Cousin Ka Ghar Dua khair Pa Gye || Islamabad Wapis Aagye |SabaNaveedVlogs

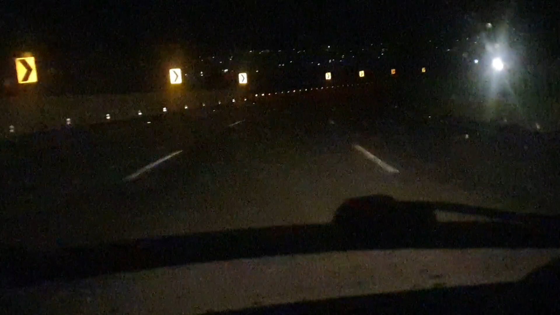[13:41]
मोटर पे भी चढ़ चुके हैं और हम लोग बस आ रहे हैं और ये दूर दराज देखे कैसे प्यारे लग रहे हैं, वो देखिए लोग लगे नहीं।